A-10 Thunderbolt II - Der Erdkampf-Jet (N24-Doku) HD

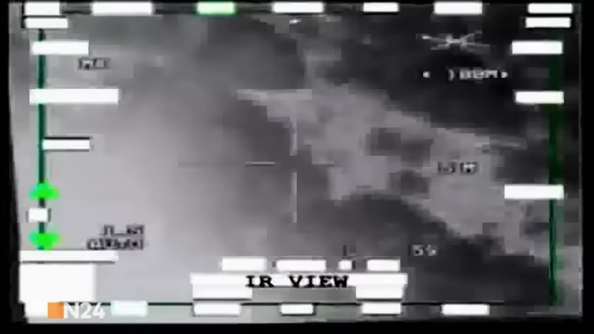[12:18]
Der Pilot kann wegen der Wolken nicht sehen, ob er sein Ziel trifft.
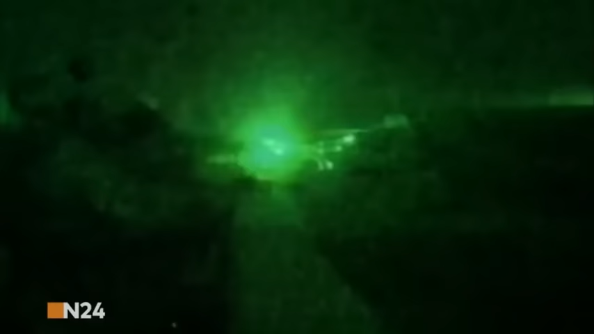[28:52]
In der Dunkelheit sind Freund und Feind nur schwer voneinander zu unterscheiden.
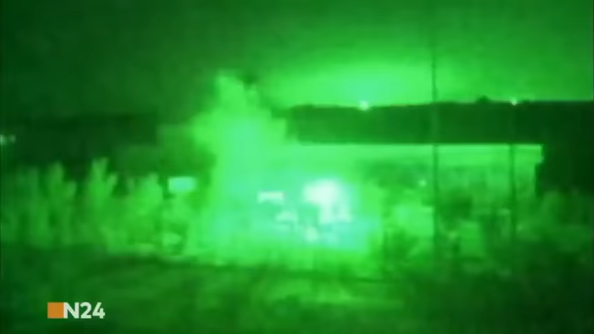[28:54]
Wir hatten keine Infrarotsensoren im Flugzeug, um Objekte am Boden erkennen und Ziele ausmachen zu können.
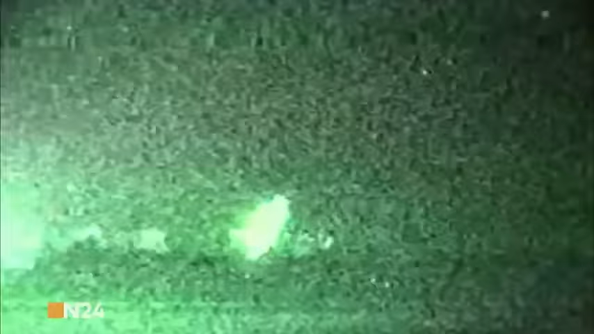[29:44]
Der Beschuss um sie herum, das war der Feind.
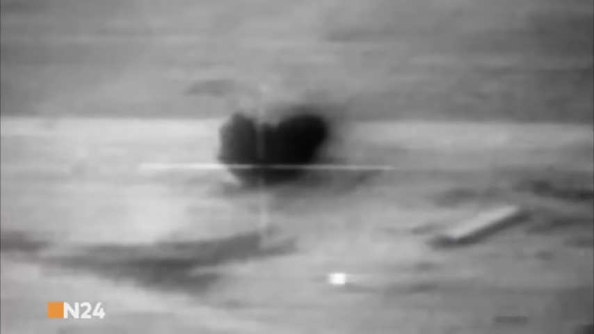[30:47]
Und auch mit Flugabwehrsystemen kommt die A-10 gut zurecht.
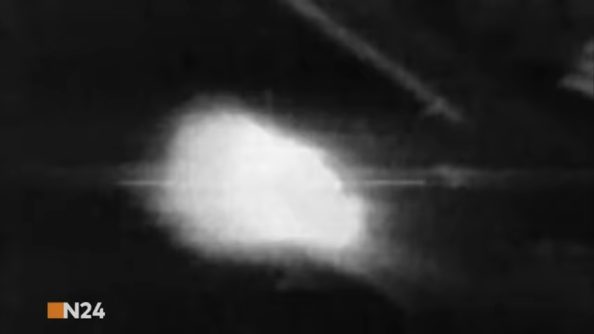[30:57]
Für solche Einsätze waren eigentlich Jets wie die F-16 und F-15E vorgesehen. Eine F-16 hatte am Tag zuvor das Ziel verfehlt. Also schickten sie die A-10s los.